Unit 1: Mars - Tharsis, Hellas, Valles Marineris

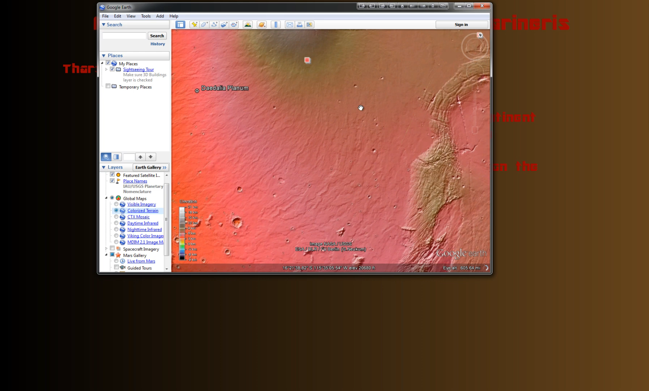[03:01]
a lot of the larger craters most likely would have been older craters back when the solar system, there was more bombarding going on.